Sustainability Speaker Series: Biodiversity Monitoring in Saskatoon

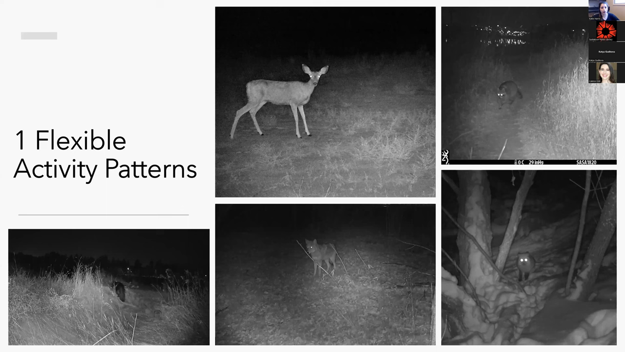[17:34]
So first, let's talk about this ability to have flexible activity patterns. So many, many animals live in cities, yet we really rarely see them in our day-to-day lives. This is because most urban wildlife have, out of necessity, shifted to behaving primarily nocturnally. This is a coexistence adaptation for living in densely populated urban areas. Animals feel safest when their perceived threat level is lowest. Makes sense, right?